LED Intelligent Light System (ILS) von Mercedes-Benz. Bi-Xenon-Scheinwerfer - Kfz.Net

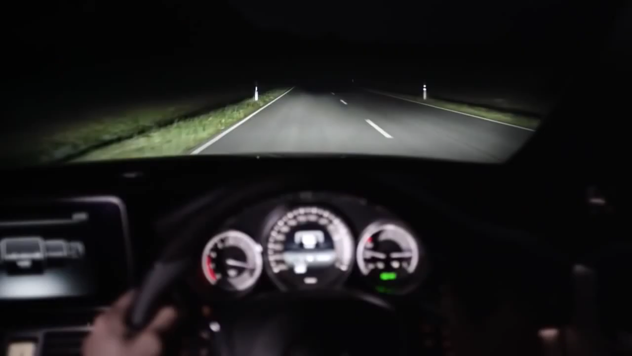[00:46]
It provides the best possible visibility on country roads and highways when in cornering and on bends.
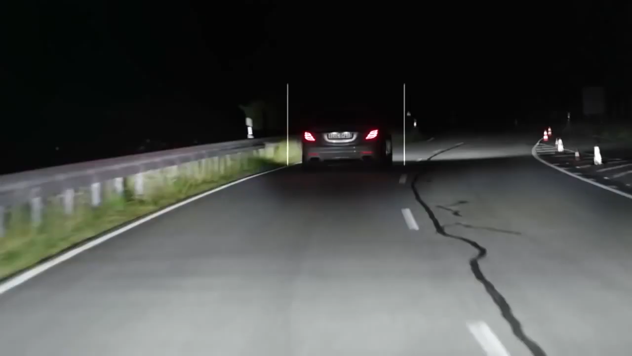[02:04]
Partial main beam illumination is a form of illumination whereby the main beam is directed past other road users. Other road users are kept out of the main beam. The system automatically adapts the dipped beam headlight range depending on the distance to the other vehicle.